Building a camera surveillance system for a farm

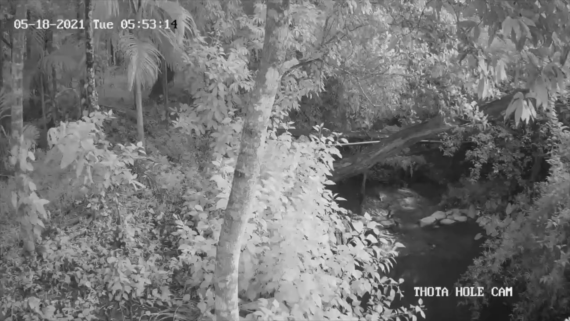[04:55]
a sample of the motion sensor. cameras during both day and night.